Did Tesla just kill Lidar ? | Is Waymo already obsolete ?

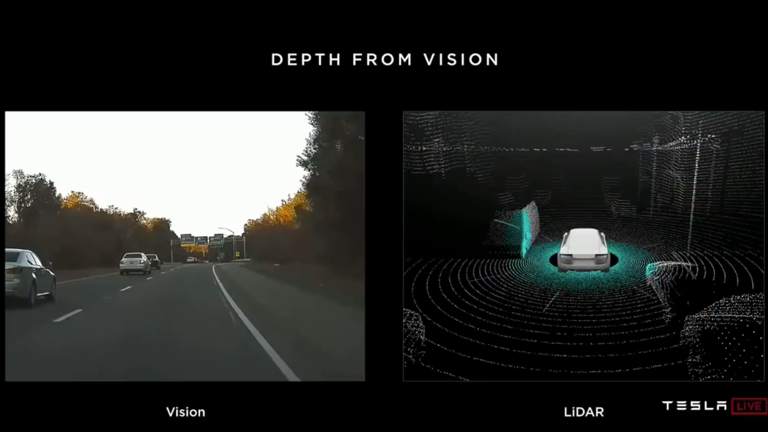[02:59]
Yes, LiDAR is very good at making 3D images of the world around you. And this is very important for autonomy. So the car knows everything that's going on around it and can see the whole picture. And with LiDAR you get this 3D layer of the world. You don't really need to make any new technology. You just put a LiDAR system on your car and boom! Your car can now see the world around you in high definition. So it all sounds pretty easy and there's of course more to it but you pay very big bucks for this system.
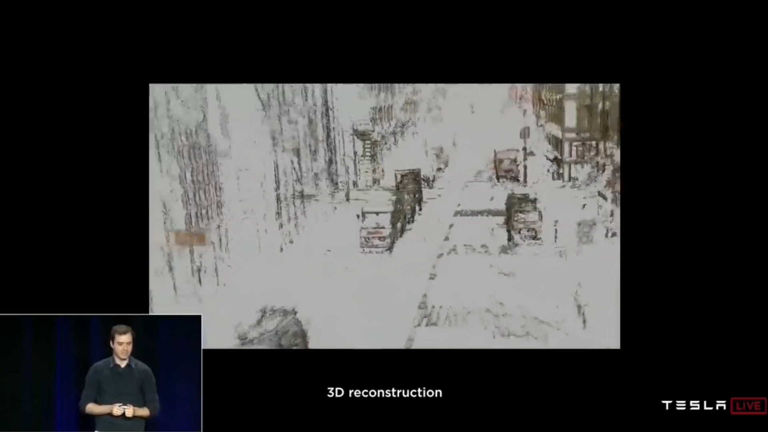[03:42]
Because Tesla has actually not just taken the technology that already exists, they have built a whole new technology from scratch.
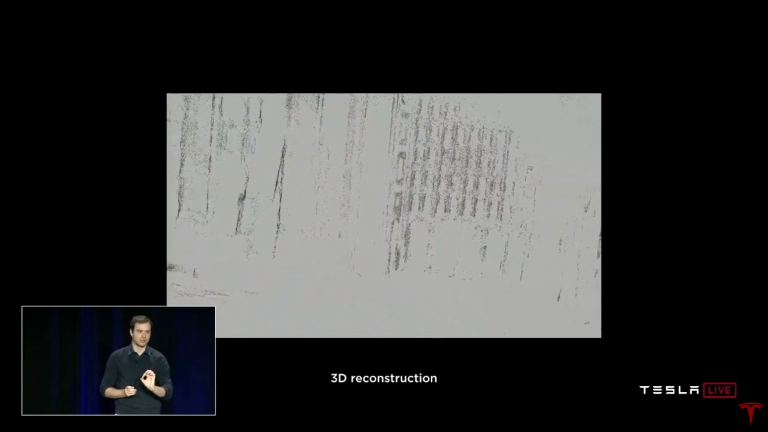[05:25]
Just like LiDAR but with only vision.
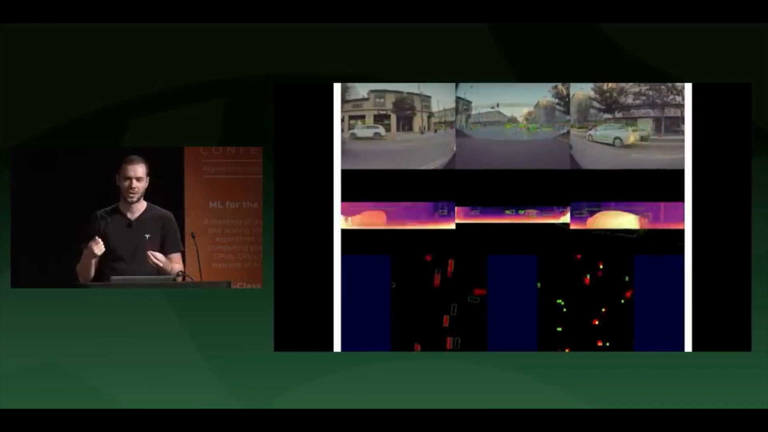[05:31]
We take a pseudo LiDAR approach where you basically predict the depth for every single pixel and you can cast out your pixels and you basically simulate LiDAR input that way. But it's purely from vision.
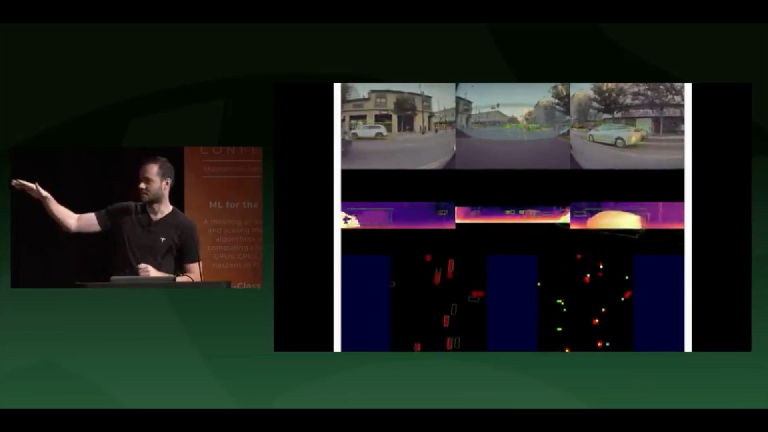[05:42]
And then you can use a lot of techniques that have been developed and also for LiDAR processing to actually achieve 3D object detection. Yeah, they just show the world they can do what LiDAR does.
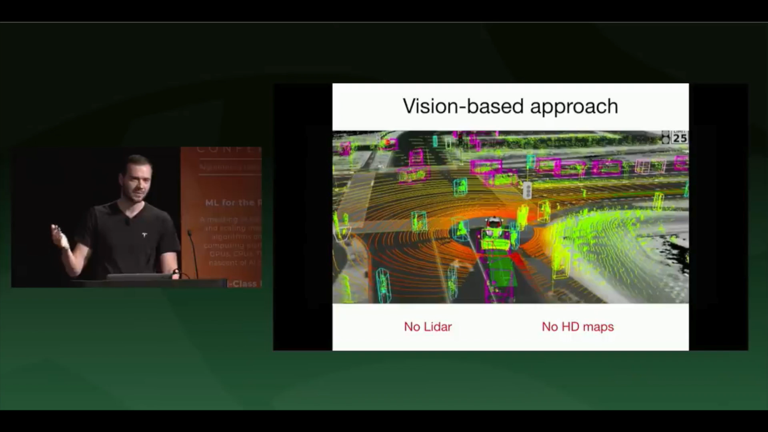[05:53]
Just about $74,000 cheaper. Ouch.
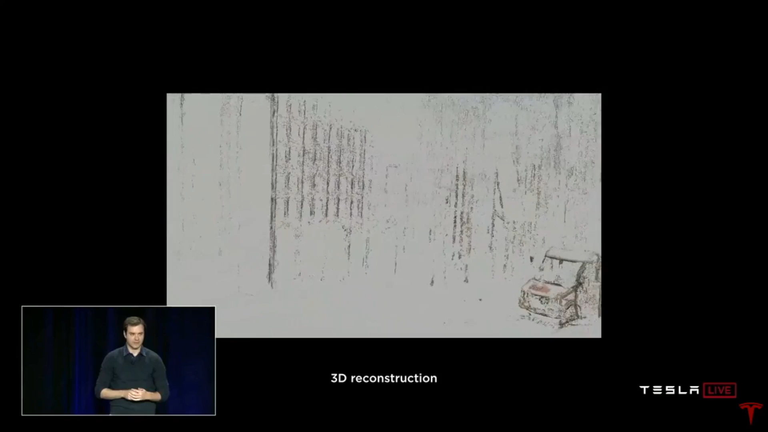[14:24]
And everyone else is making a system that costs $75,000 more than Tesla's system.
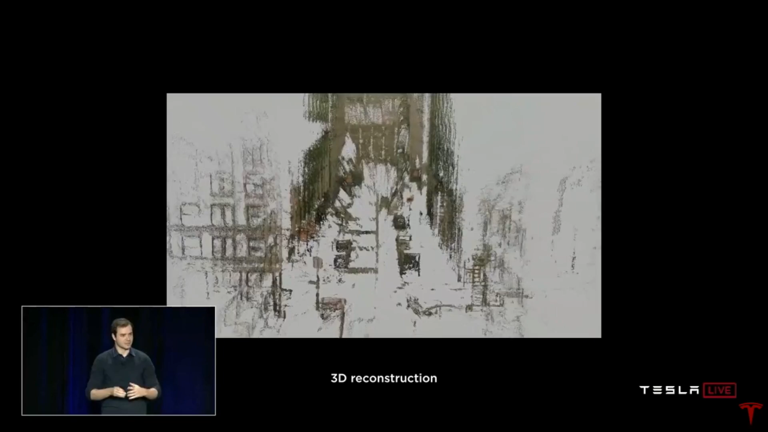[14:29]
And for the price of this LiDAR spinning laser thing on top of the car,